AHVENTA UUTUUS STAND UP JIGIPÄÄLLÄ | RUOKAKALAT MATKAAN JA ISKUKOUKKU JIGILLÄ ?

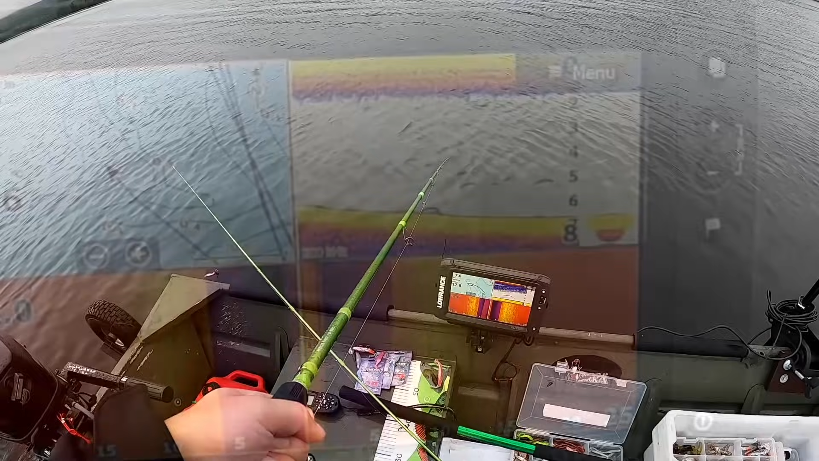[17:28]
Oih, suoraan pannaan. Siin on vähän se otti, ehkä kokuu. Sää on nähä.